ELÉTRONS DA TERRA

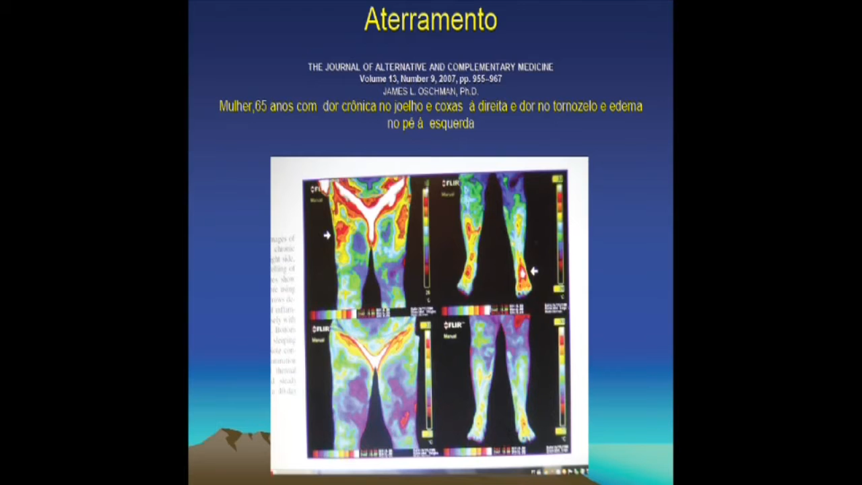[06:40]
Está de frente, né, para nós. A na setinha.
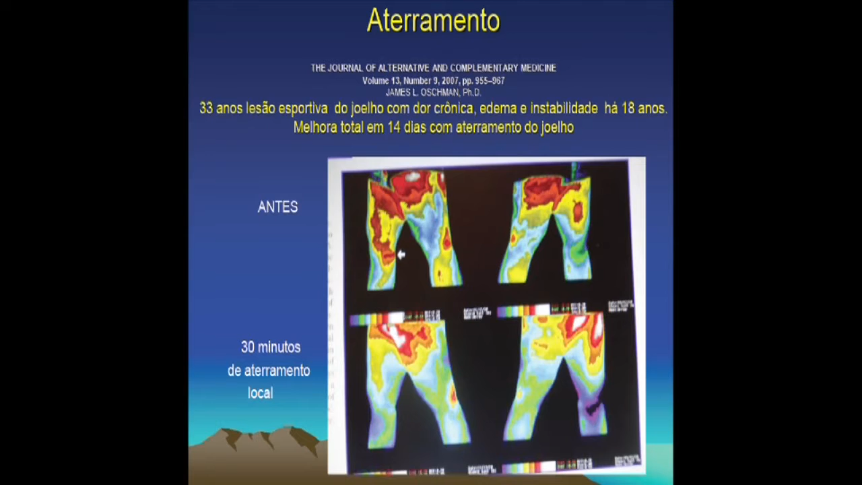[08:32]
Aqui não tem escrito. Mas nesse caso aqui tem escrito, ó. 33 anos, lesão esportiva do joelho com dor crônica, edema, instabilidade há 18 anos. Melhora total em 14 dias. Ó, 14 dias com aterramento do joelho. Mas fizeram aqui, antes, ó, antes era assim, ó,